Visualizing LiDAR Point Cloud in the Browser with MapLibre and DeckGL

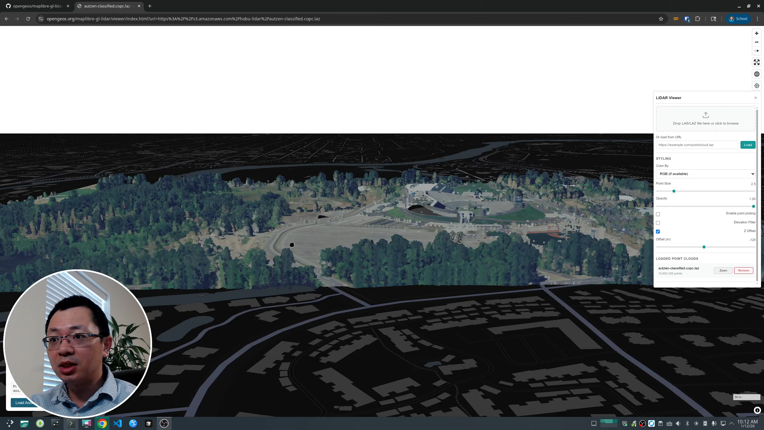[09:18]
is just um air imagery but it is not if you're zooming
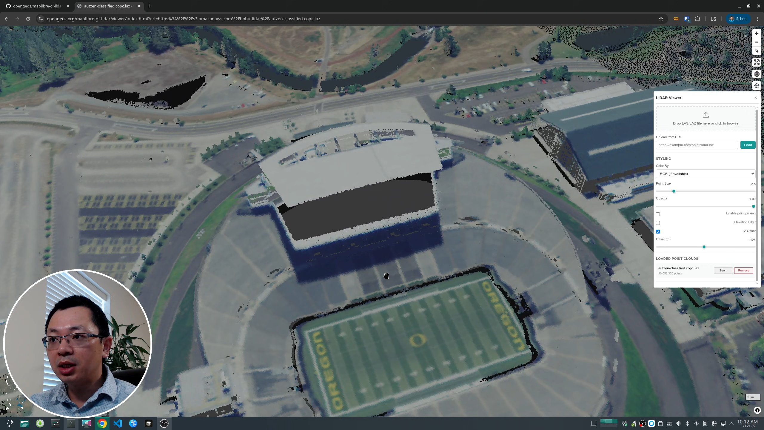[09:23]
you will see the point here right it's just
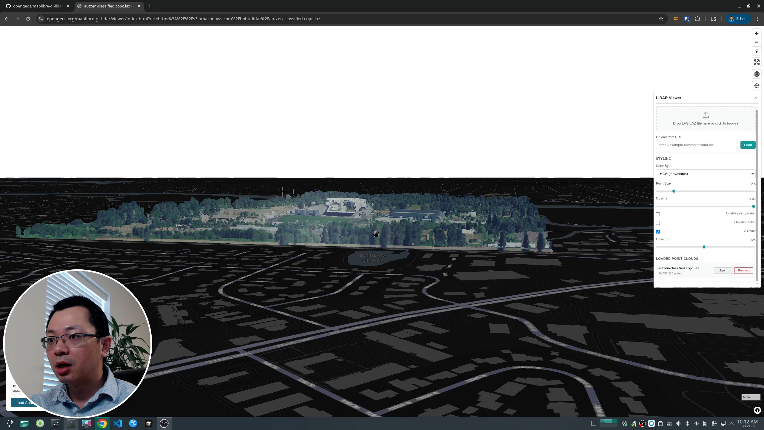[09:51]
and then uh tilt it horizontally you will see the the basically
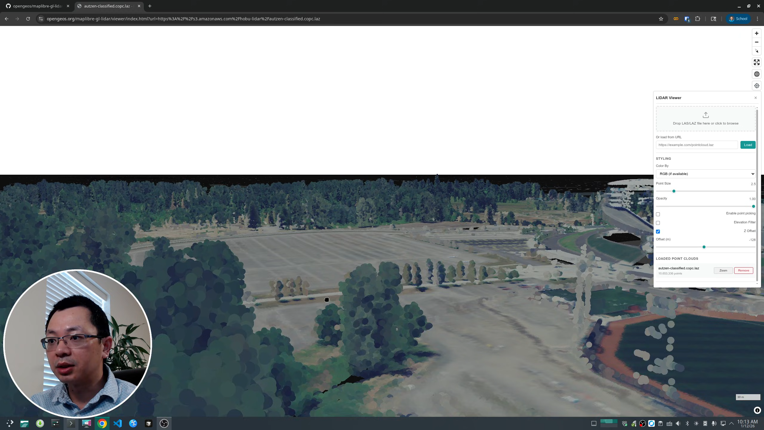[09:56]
the tree height you can change the point size to a little bit smaller
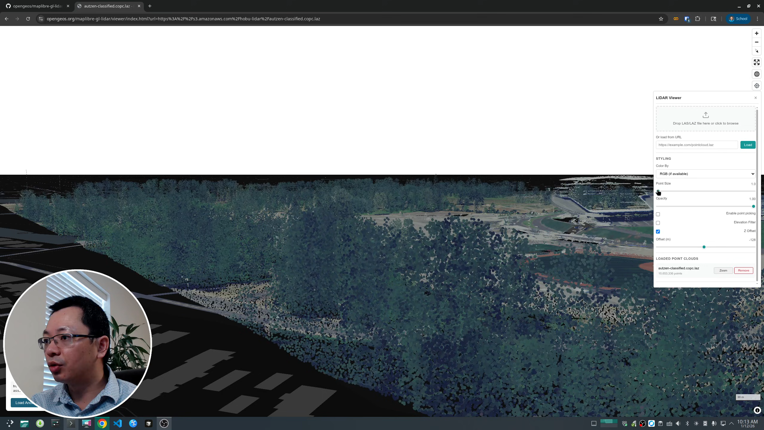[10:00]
right if you just want it'll be a little bit um sparse but
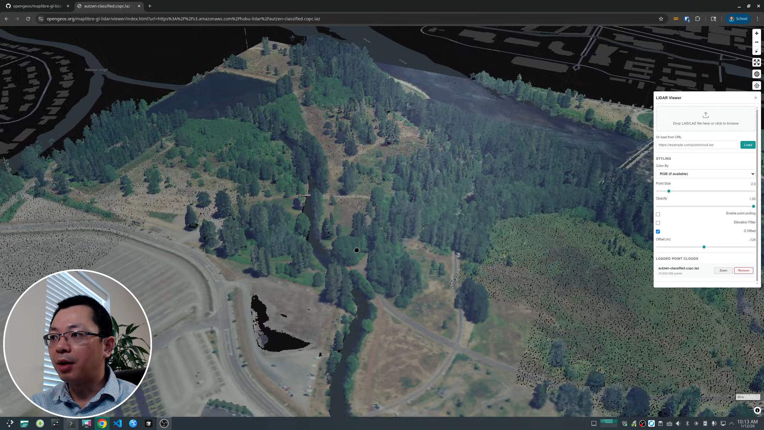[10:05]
this is how you can easily visualize the point cloud as i mentioned this what this data set is over 10 million points and we can
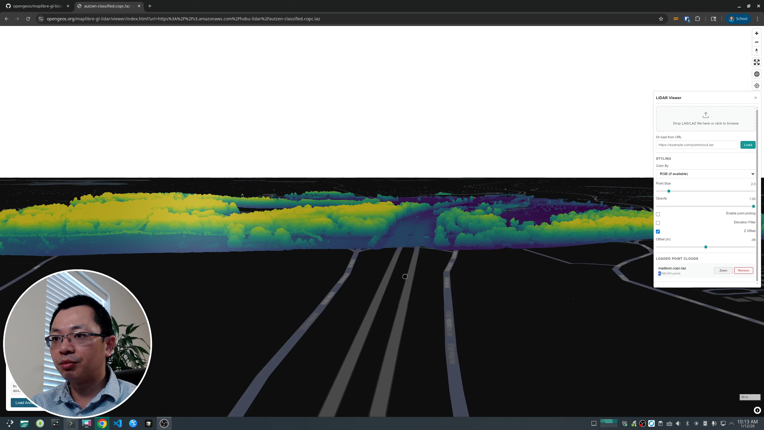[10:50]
cool and it's very very fast um although it might have a second or two seconds uh lag when you initially open it but after that
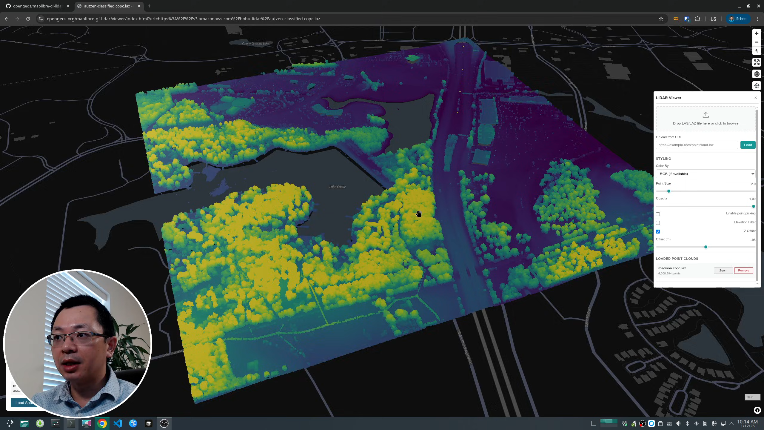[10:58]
it's also streaming the data from the memory uh it's pretty powerful this
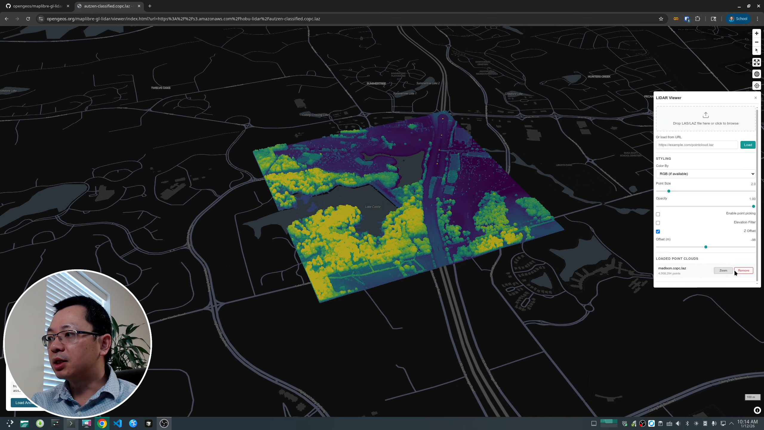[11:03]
is four million so let me open another one so i'll remove it uh you can actually open multiple data set you don't have to remove them but just to save some memory
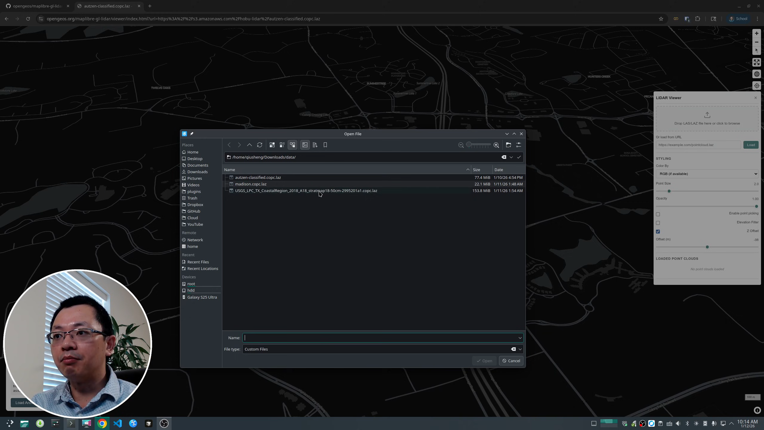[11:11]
i i remove them because i'm recording uh it's using a lot of gpu the last one to show you is even much larger so this one has 27 million points it's a huge data set huge number points and this one you can certainly see a lot of outlines right so those might
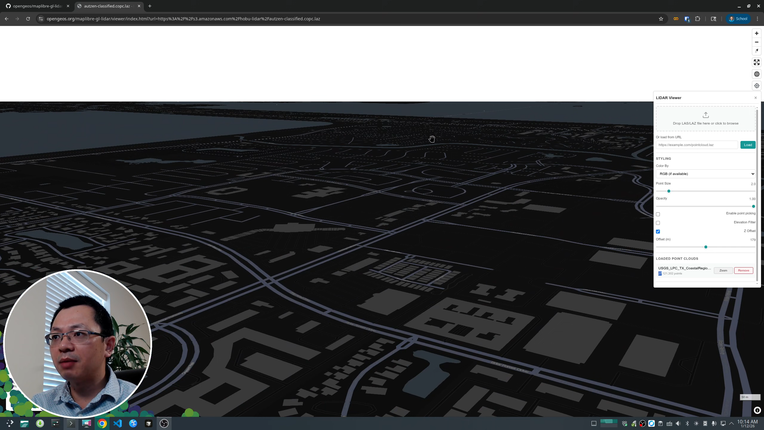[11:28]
be um some noise it might be uh
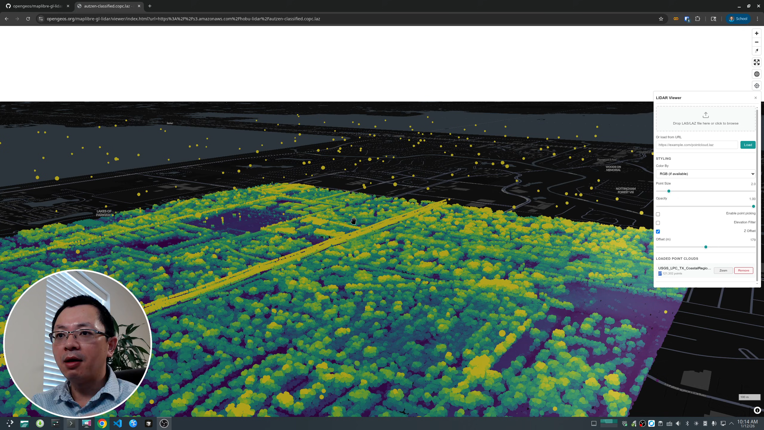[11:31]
flying birds or something like that when the light that was being captured it might be airplane it might be something in the sky but also you might see something at the bottom
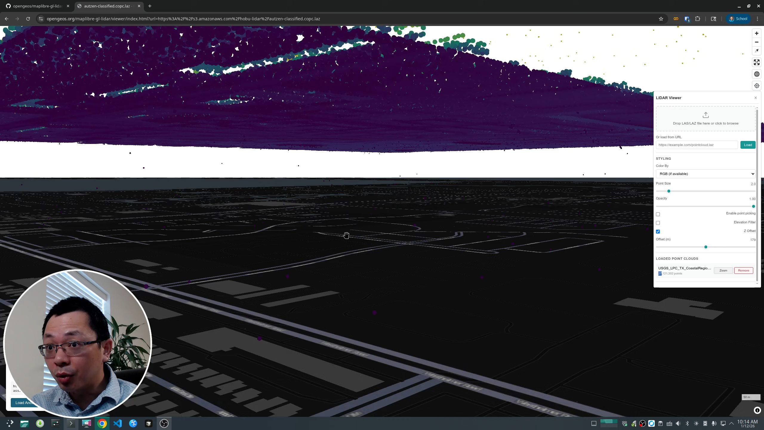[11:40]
here uh so very low value i don't know why so those are things you might want to filter out uh if you don't right so if you use the original um visualization so if you uh don't check this uh with it
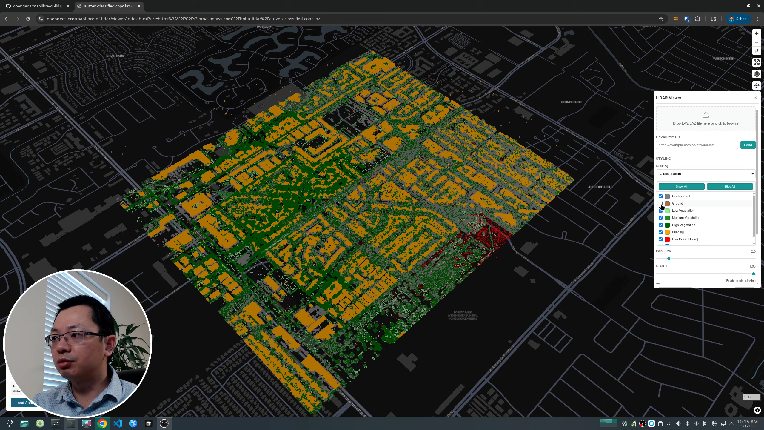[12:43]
uh pretty nice so this clarification is different from the origin uh um the first data set that i showed you right it has low high and medium elevation buildings like i can turn the building off if you want to uh so allows you to easily see individual uh features this one doesn't have the rgb so if you turn this one on it'll just switch to the elevation because not all
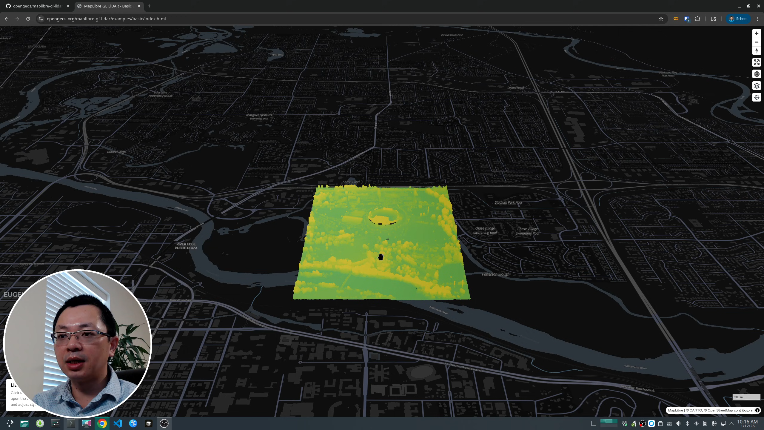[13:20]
set as well and by initially you see the color is not changed because it's retrieving the data so depending on internet speed it might take a couple seconds to uh render the data also there's um layer control here so